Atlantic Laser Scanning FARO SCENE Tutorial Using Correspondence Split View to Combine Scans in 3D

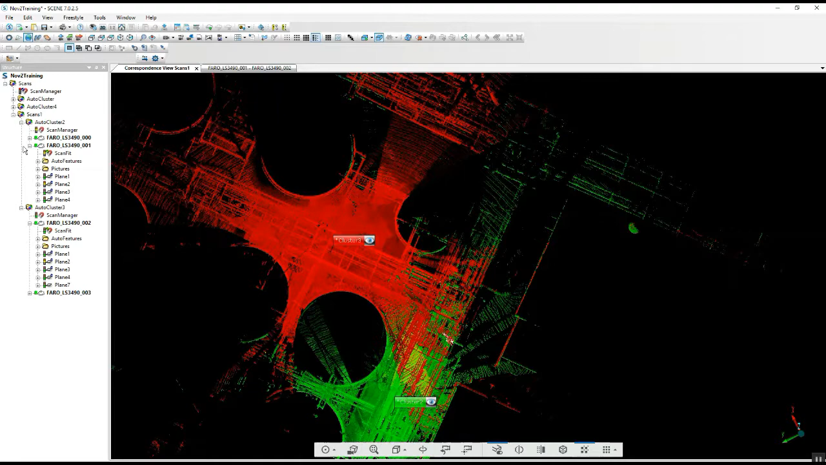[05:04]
And now we can go up into our folder and we will do a
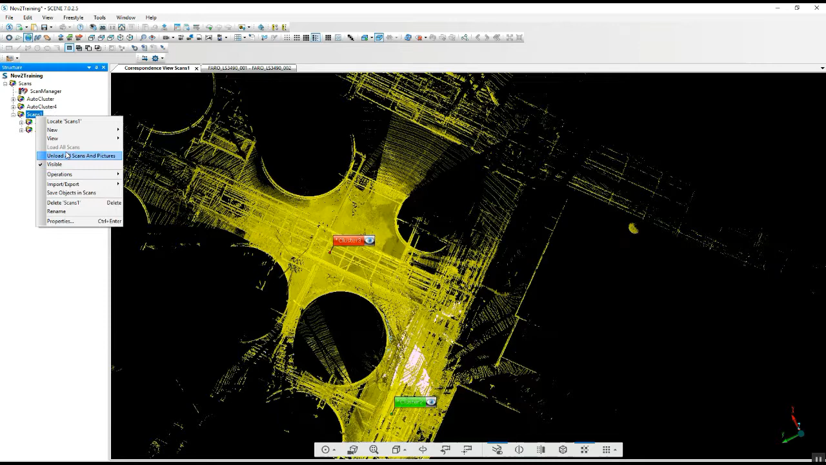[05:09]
place scans.
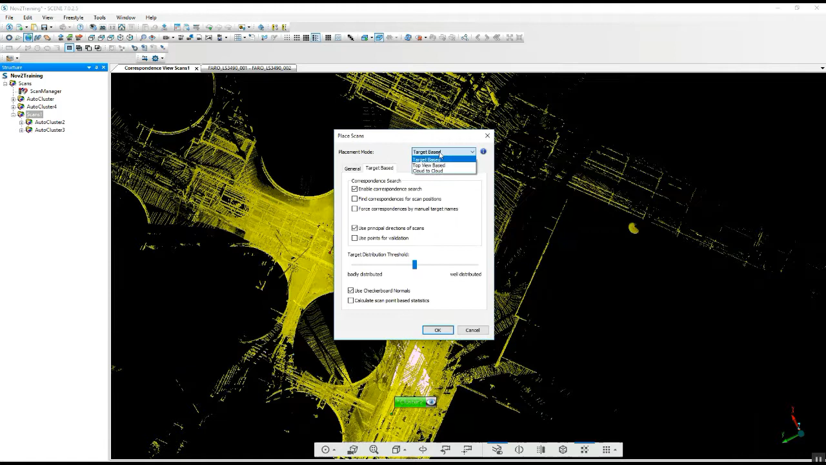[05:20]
We'll run a cloud to cloud because we've got some surfaces that we can match up. See how it goes.
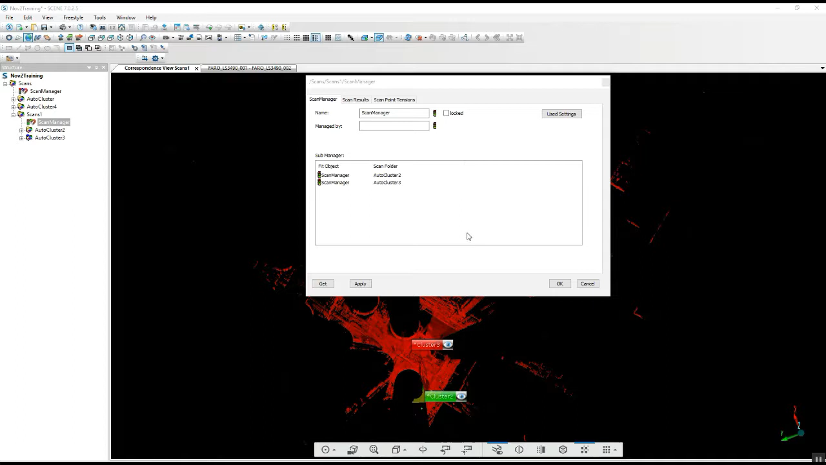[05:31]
After our cloud to cloud registration update, we now have a green light putting those two clusters together. We can do the same as we go along for each of these other clusters. As you can see, this is six through ten and four and five.
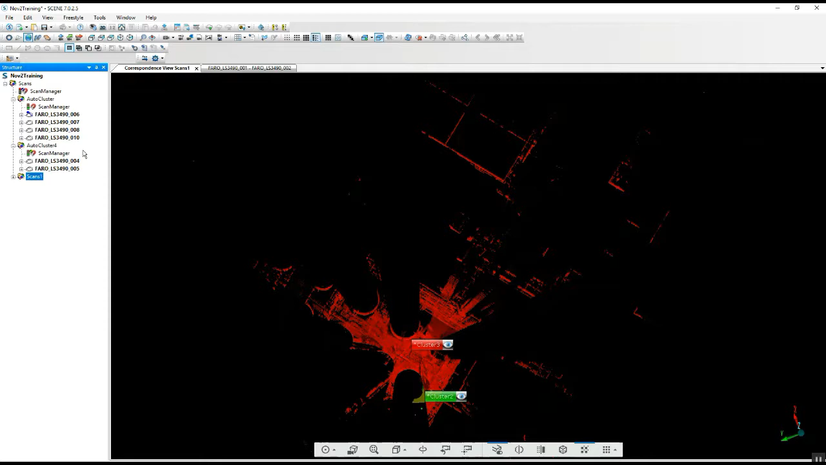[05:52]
So again, you would go in to the